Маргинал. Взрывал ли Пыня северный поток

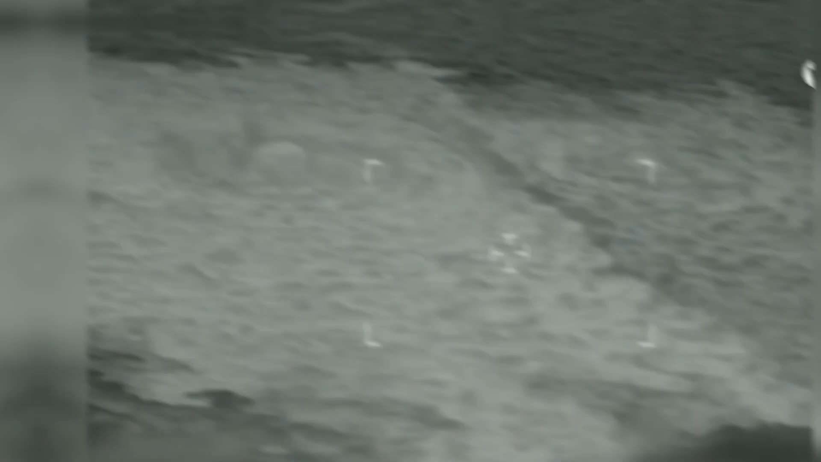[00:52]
Место в районе острова Борнхольм в Балтийском море. Тут были зафиксированы, предположительно, подводные взрывы. Именно здесь проходит газопровод «Северный поток».
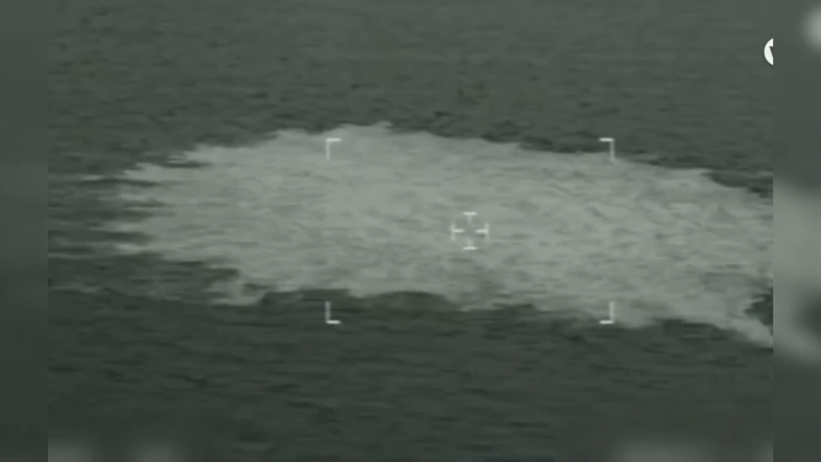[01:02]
Сейчас вы видите эти кадры. Что произошло с газопроводами «Северный поток» и «Северный поток-2»?